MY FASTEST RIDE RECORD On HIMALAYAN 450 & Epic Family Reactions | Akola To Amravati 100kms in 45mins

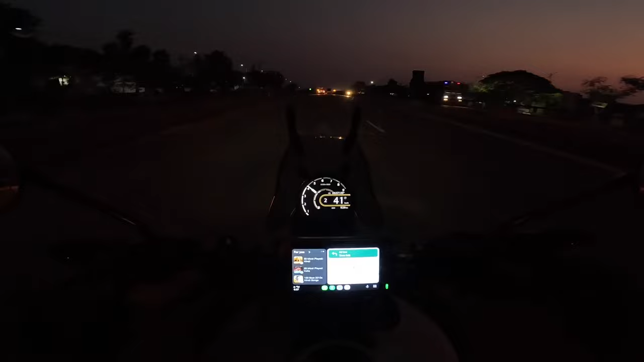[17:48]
वाह रे वाह क्या बात है. रात को मुझे लगा नहीं था यार मैं 110 के आसपास क्रूज करूंगा.
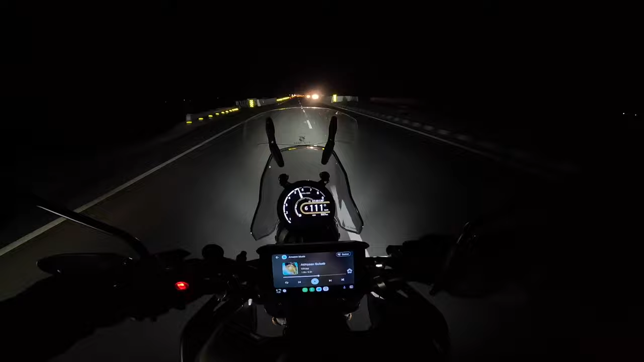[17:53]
अपने जो लाइट्स है 70 वॉट HJG बॉस, फुल कॉन्फिडेंस. अब आपको गोप्रो में इतना नहीं दिख रहा होगा, रियल लाइफ में इट्स एक्सट्रीमली ब्राइट. ऑलमोस्ट 60 किलोमीटर्स मोर. मस्त आराम से चल रहे हैं, गाने वाने सुन के बढ़िया मजा आ रहा है. मुंबई पहुँचते पहुँचते मुझे लगता है बाइक का ऑर्डर हो जाएगा अराउंड 2000 मे बी 300 और 400 मे बी 2500 तक हो जाए. सही है, मतलब सिर्फ 2500 बचेंगे नेक्स्ट सर्विस के लिए.